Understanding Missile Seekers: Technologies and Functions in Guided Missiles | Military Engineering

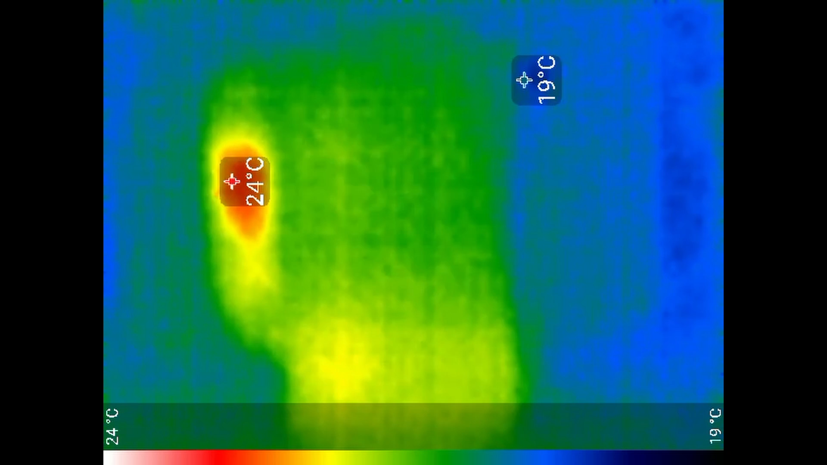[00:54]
On screen: scale top 24°C, scale bottom 19°C
All objects with a temperature above absolute zero emit infrared radiation.